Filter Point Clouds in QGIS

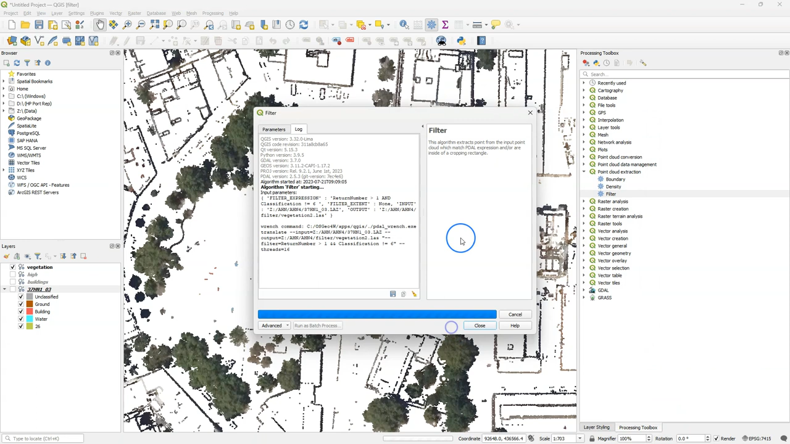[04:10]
Let's run it. Click close and check the result. We see that now less building points have been included. So we can still further refine this for example by using elevation criteria or other types of filtering.
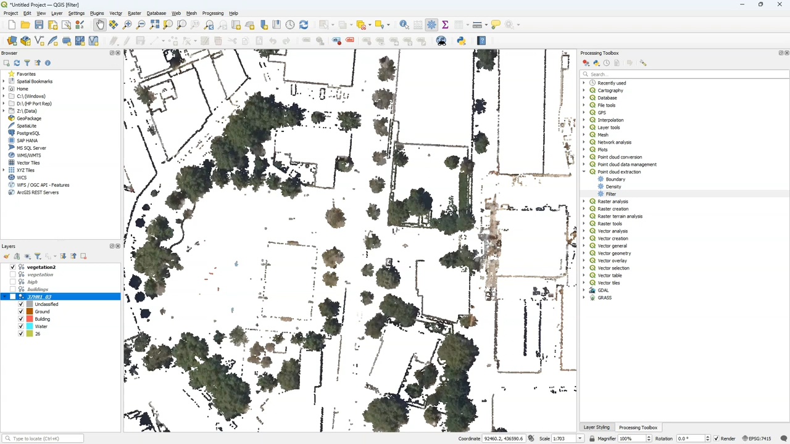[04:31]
It's also important to note that many of these point
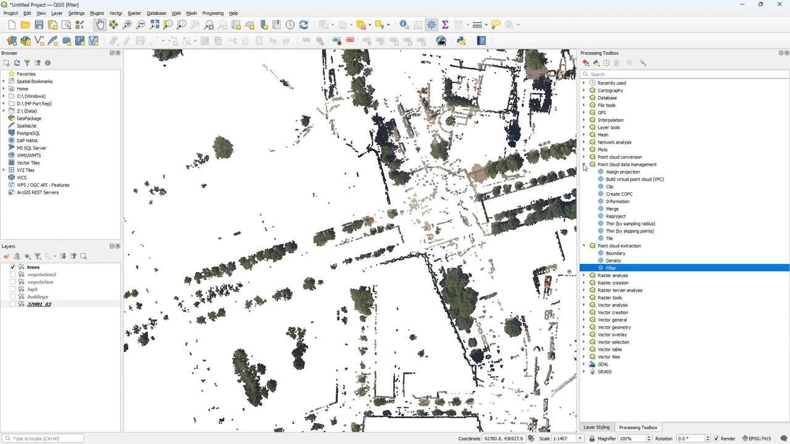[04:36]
cloud processing algorithms have filter options which you can find under the advanced parameters.